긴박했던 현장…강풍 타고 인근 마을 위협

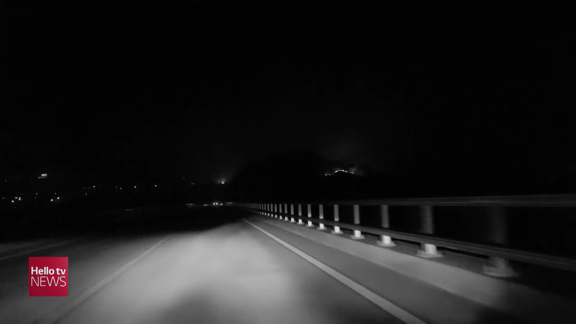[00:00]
동네 입국을 들어서는데 앞이 안 보이는 거예요. 연기가 좌우하고 앞이 안 보이고요.